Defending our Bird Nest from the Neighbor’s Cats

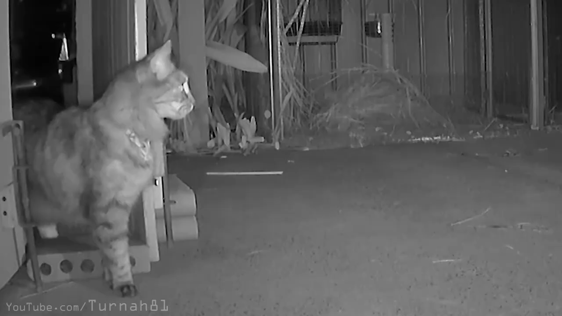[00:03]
This is cat wee on my front door and this is the cat that's been doing it for months meow and he's back once again but this time i'm ready for him
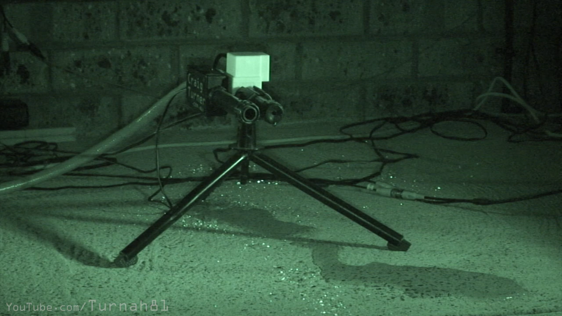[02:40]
option because it'll be operational every night and self resetting in case of
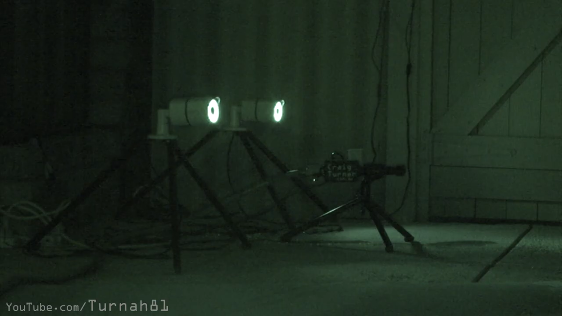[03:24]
and then our water spray will be triggering a bunch of other stuff to trigger some lights and a digital slr firing
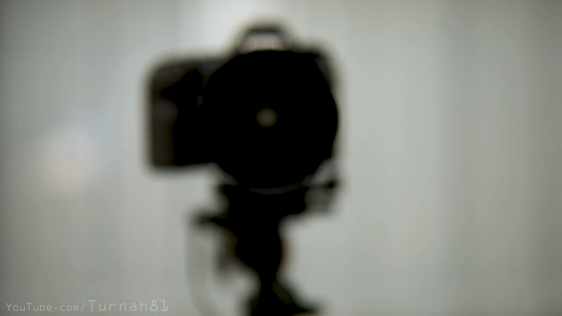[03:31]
some nice crisp stills look
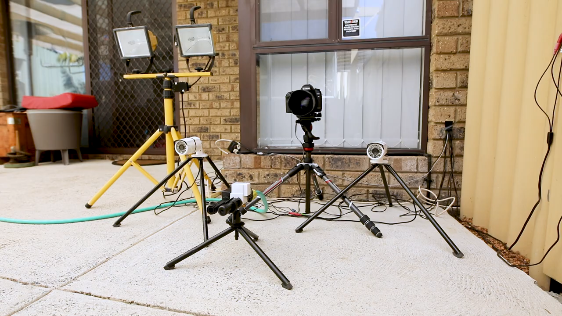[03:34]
at that just like old times i've set up the sprayer in the main cat thoroughfare and as usual i've left the gate open the main reason for this is the cats jump over the fence anyway and
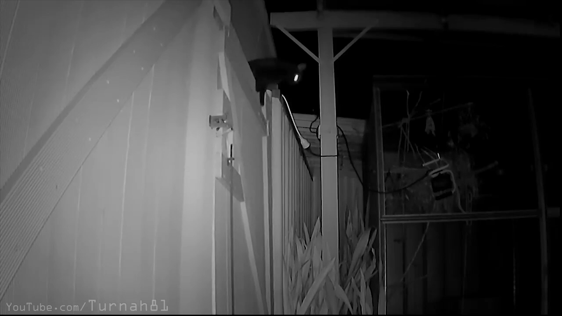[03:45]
they use the car as a launch and landing pad so it's put a fair few scratches in the paint
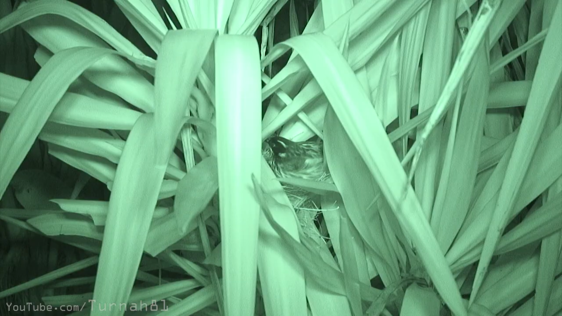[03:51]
we are ready to go i had been checking in on the eggs for the last few days but before i had a chance to get any footage the birds have hatched within the last 24 hours or so i've named them drogon and
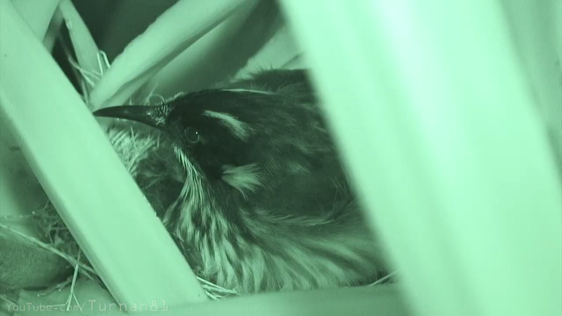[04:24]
chemist and she's sitting on the nest to provide some warmth and protection however the night is dark and full of tabbies it's just after
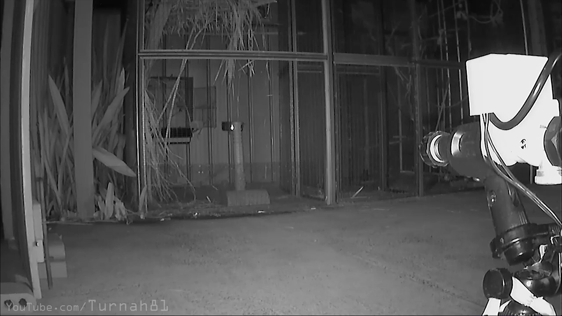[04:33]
11 pm and we have our first visitor who i've named under sniffer he hasn't noticed the bird's nest but he has noticed the plastic panel i put there so he must be a regular visitor he gives it a sniff to see if it's safe now let's sniff under it to see if there's any difference to the top nope all good smell consistency here let's check the other end but no
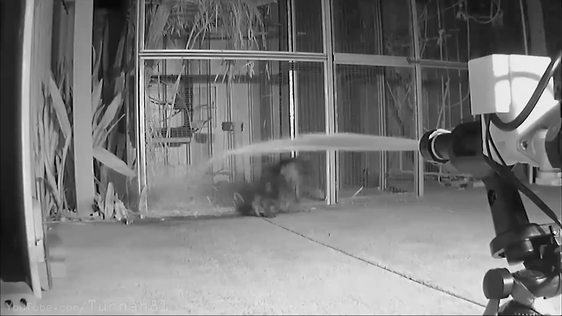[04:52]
it's definitely not safe
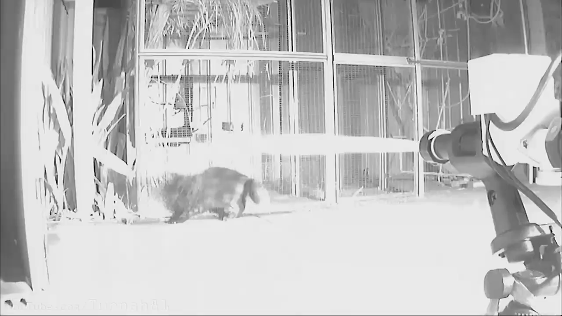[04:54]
it smells exactly like that one time his owners tried to give him a bath which he responded to at the time with a very clear and polite no unfortunately i had some issues with the stills camera
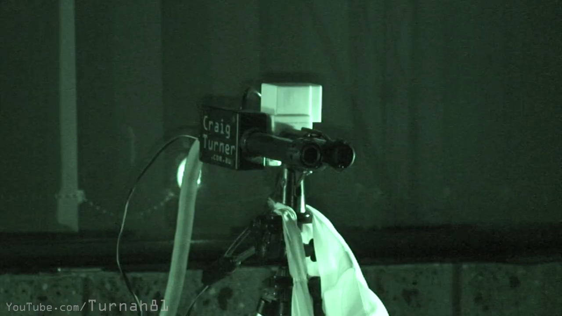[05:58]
working it's just gone 1 30 a.m and there's a bit of activity near the
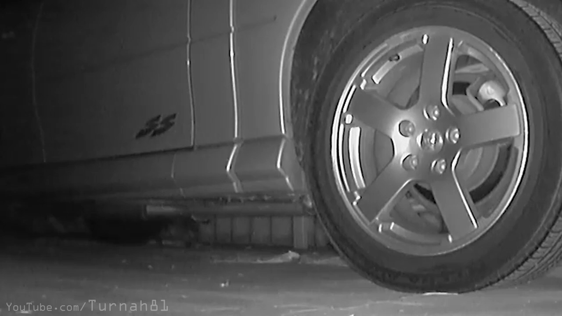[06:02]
cars i can't believe it but under sniffer has returned he either completely forgot about his visit last night or he thinks he can slip under the radar by going through the front yard to complete his sniffing mission he pauses at the wheel and takes a pre-sniff he then makes his way towards the gate he has a quick muffler back rub and then he's paused at the gate he knows he's forgetting something a bit more of a sniff might trigger that memory recall now
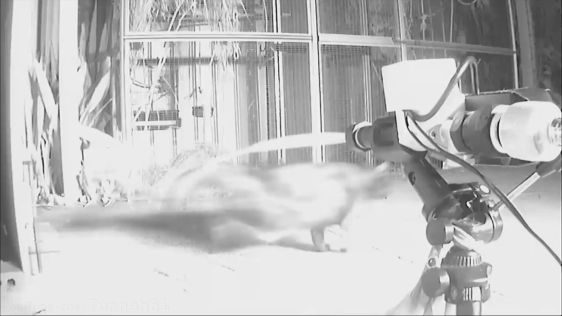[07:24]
a few hours have passed the birds are still safe in their nest and i don't believe it but one of our original cast has dropped in for a visit it's tabby toilet rug but hang on right there for the non-believers that
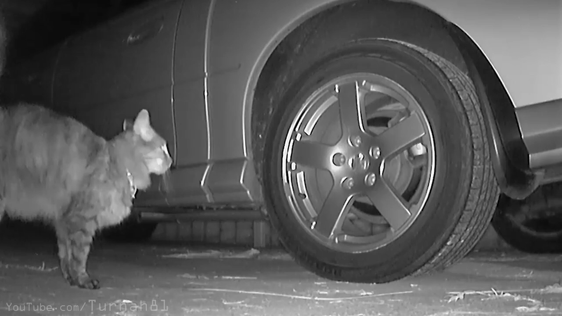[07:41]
is a cat taking a pee on a car and for those who just like to argue
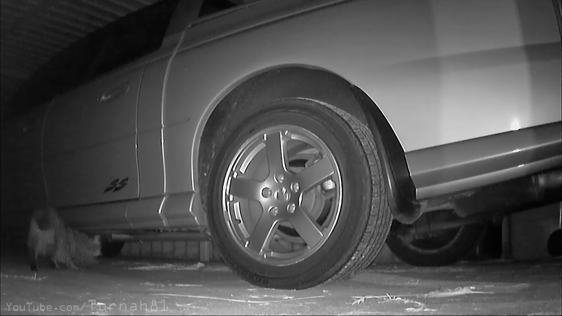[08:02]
oh no he's just helping me out with a bit of an under vehicle inspection he checks the rear diff for any leaks has a bit of a look for any underbody rust that i might not be aware of checks the tire tread wear all good here okay that's a night's work done he's worked up a bit of an appetite